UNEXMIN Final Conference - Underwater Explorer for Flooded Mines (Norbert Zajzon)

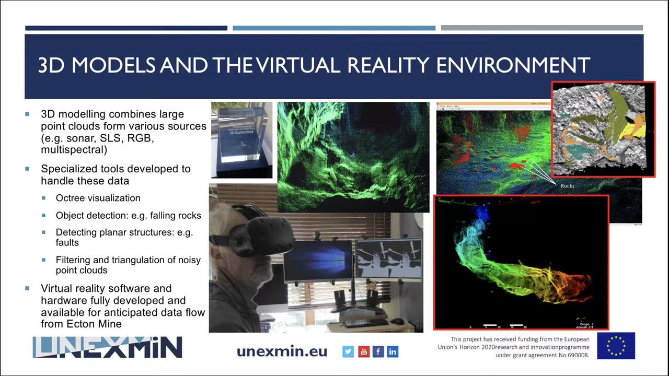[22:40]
This data, it's not underwater data, it's above the water data of Acton.
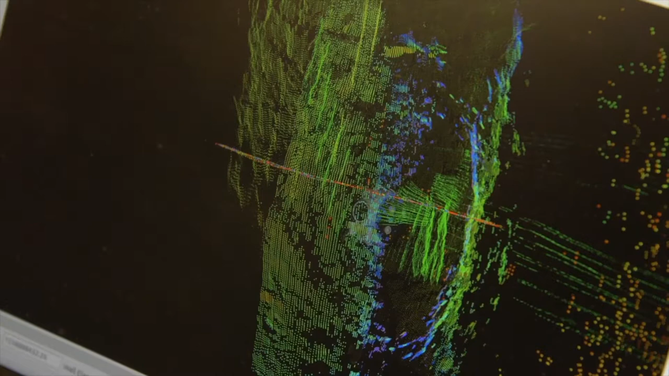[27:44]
The surface team in the control room is eagerly watching the transferred data of all types.